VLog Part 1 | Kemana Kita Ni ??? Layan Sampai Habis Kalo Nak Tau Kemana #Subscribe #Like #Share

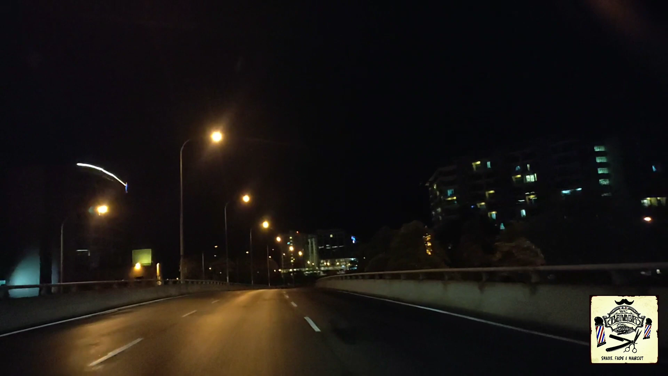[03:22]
Oke, sekarang kita di Bandar KK ya. Bandar KK jam 12 lebih. Sementara menunggu kita punya flight esok. Kita singgung-singgung lihatlah suasana Bandar KK. 12 lebih malam. Ada satu story, budak ini nak cerita. Entah datang dari mana, tapi suka kaki reka. Belum jatuh, tapi asal kat situ dah terluka.